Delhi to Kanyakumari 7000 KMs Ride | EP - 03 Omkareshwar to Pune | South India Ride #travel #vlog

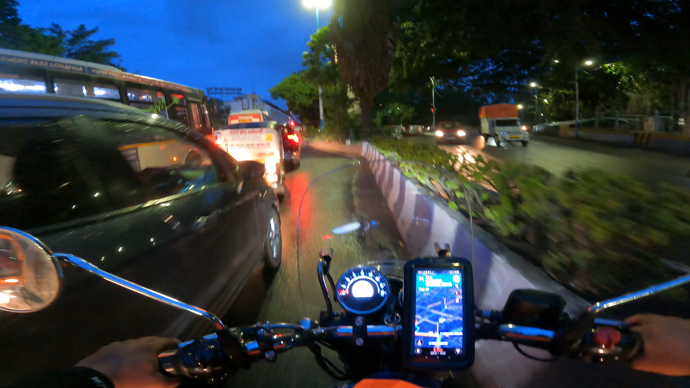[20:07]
शोलो गाईस मेरा होटेल आ गया यहीं पे है कहीं
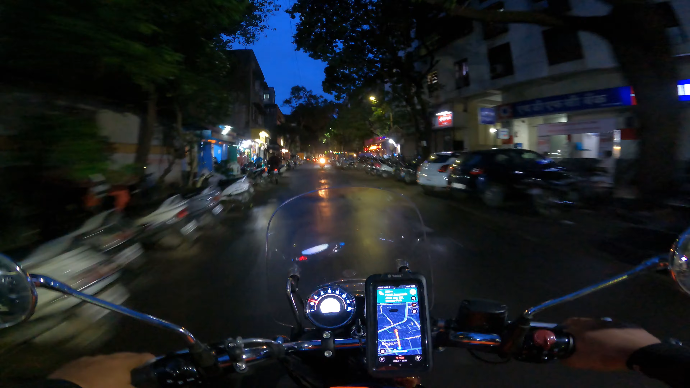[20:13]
सीधा सीधा ओ भाई अराम से किदर गया आँ आँ आगया मेरा होटेल